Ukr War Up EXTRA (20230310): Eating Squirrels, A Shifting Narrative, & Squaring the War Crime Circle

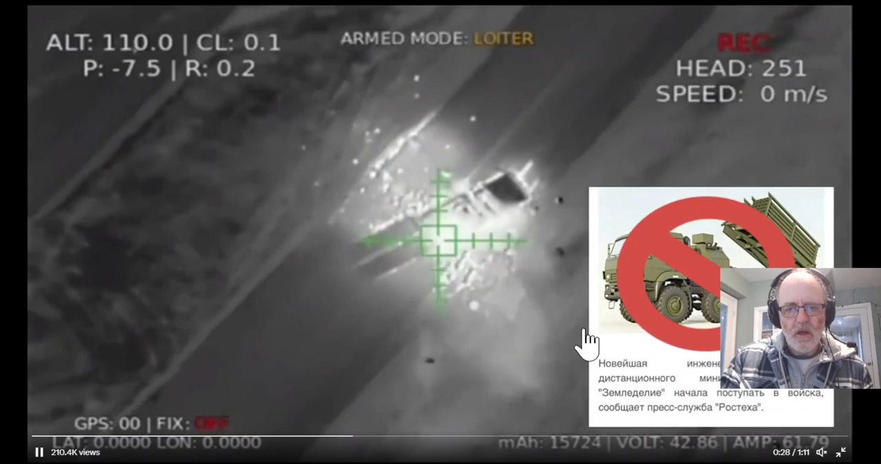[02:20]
So it's been hit with one IED dropped from a drone and that's caused it some pretty significant damage. And then they drop another one for good measure and this really cooks off the munitions on board. And I'll show you this before telling you what this piece of equipment actually is. I mean, you can see that it looks like a GMLRS there. They drop that and then bang! That is a pretty significant explosion and that ain't coming home to be repaired, I don't think. So what is this bit of kit?
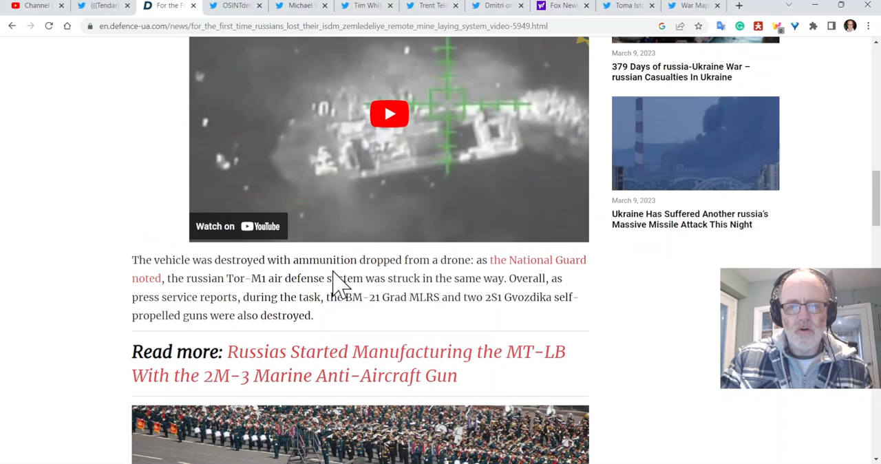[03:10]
As the National Guard noted, the Russian Tor M1 air defense system was struck in the same way.